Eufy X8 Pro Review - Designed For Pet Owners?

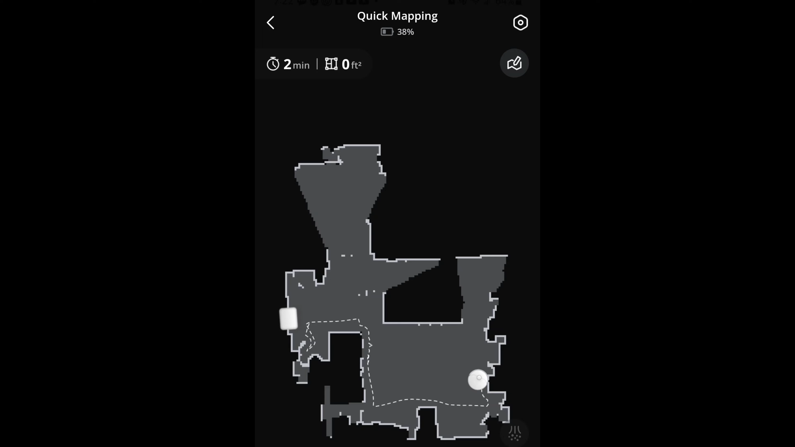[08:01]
On a more positive note I must point out the app was very easy to get set up and the robot does support fast mapping which mapped my home in no time flat.
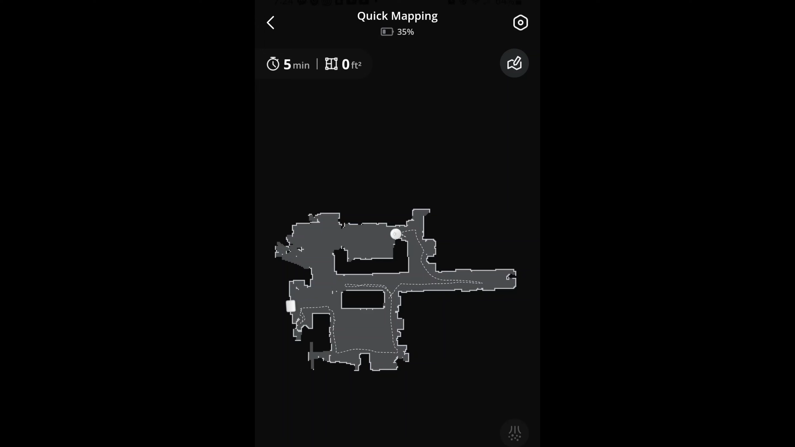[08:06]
I did have some struggles dividing the rooms but after several tries I was able to get it done.